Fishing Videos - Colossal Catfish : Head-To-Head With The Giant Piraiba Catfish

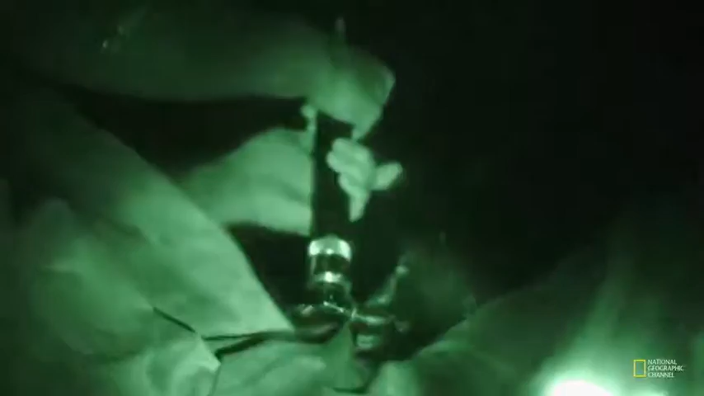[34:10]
So I tried to set a hook. It was still running, still running, still going, still going, still going.
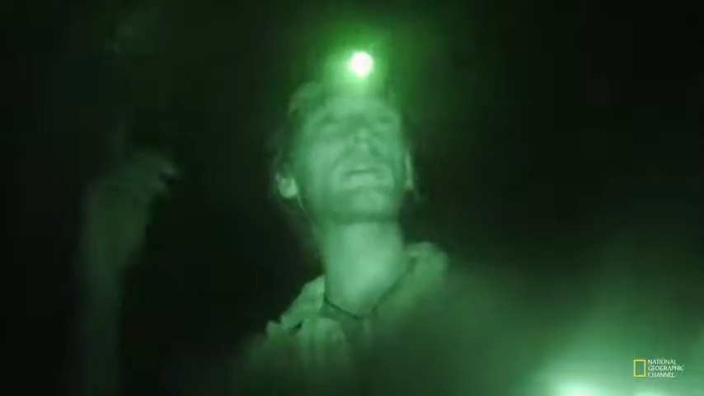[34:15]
In the darkness, there's no way to tell what's on the end of Jakob's line.
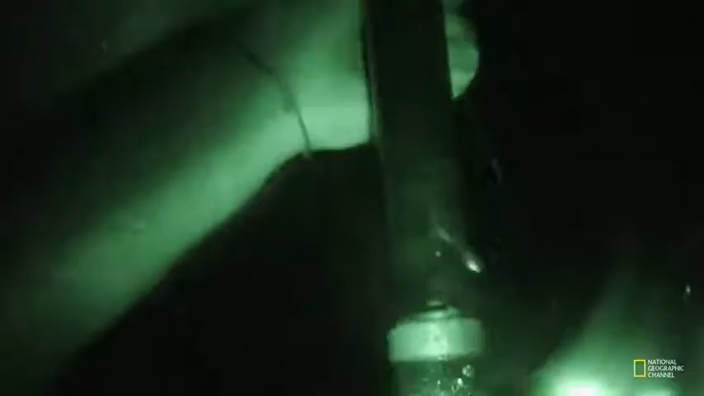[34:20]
But he knows it's something big. Life!
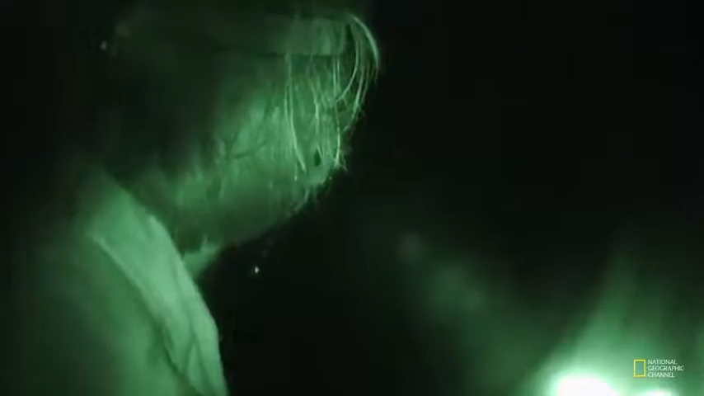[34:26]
I don't know what is it. What's going on?
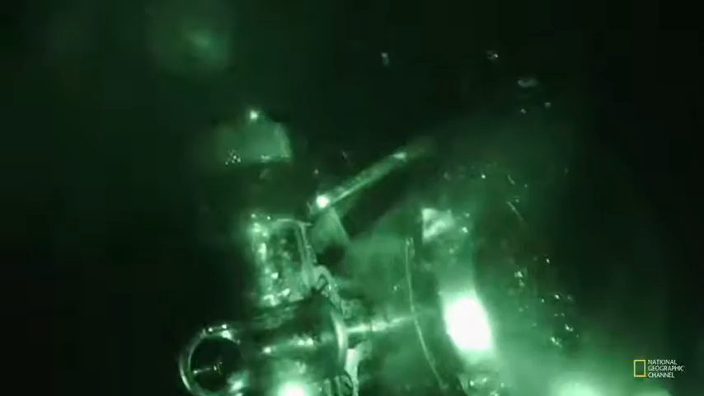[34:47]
With 800 feet already gone, Jakob could run out of line, and his catch could break free.
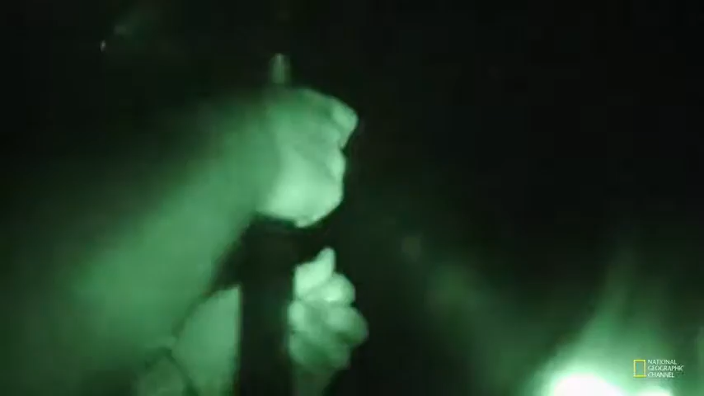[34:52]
It's still going!
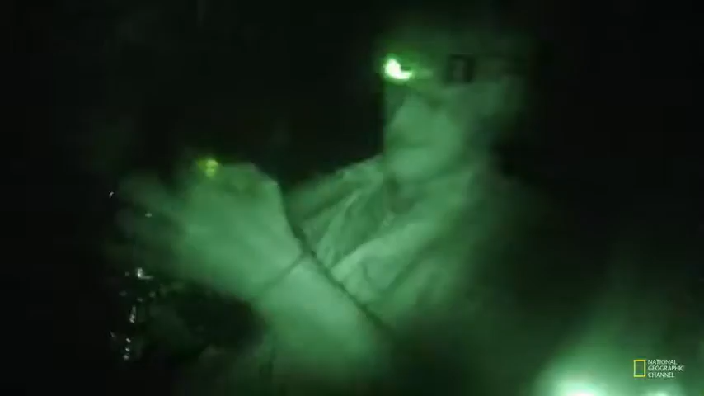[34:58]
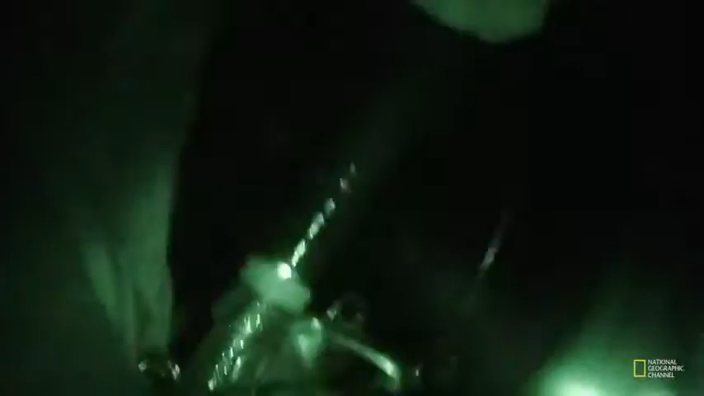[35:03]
Jakob is powerless to stop the run. Then...
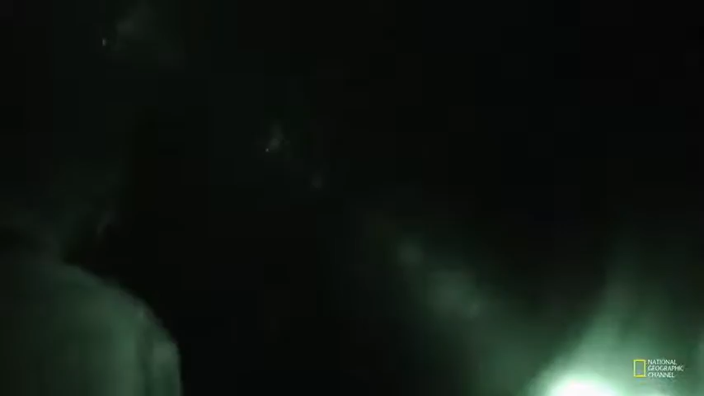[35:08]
his worst fear comes true.
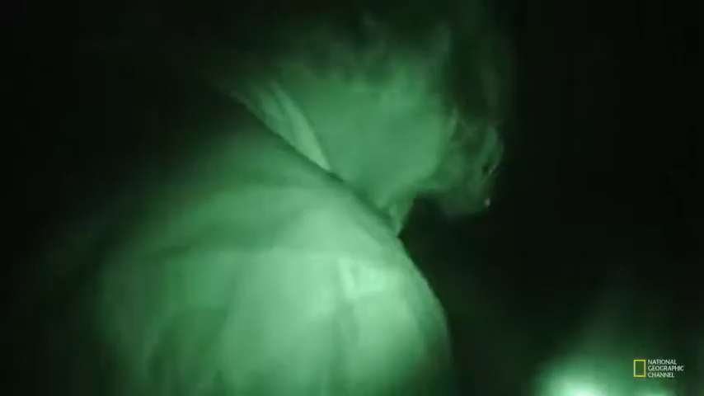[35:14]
The catch is lost. I don't know what happened, but it's free.
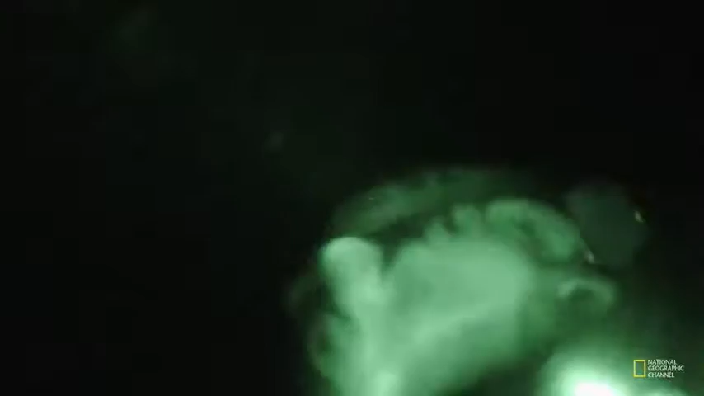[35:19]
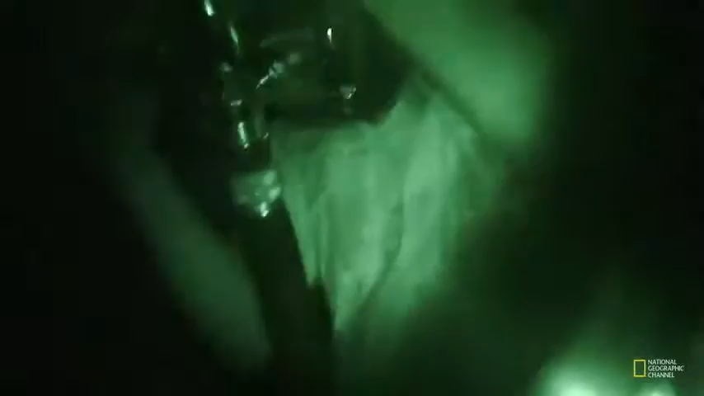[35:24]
Took at least 300 meters of line.
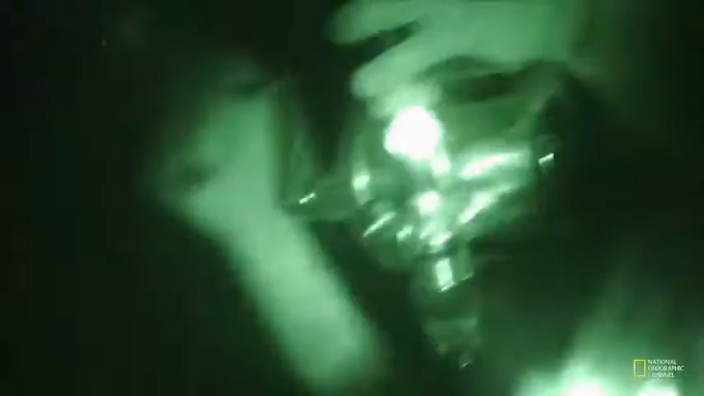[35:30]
Yes, my line broke off in the end.
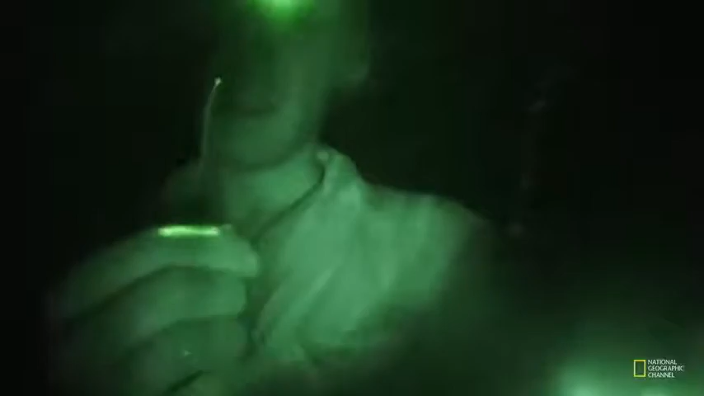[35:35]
Was it a record-setting Piraiba? Jakob will never know.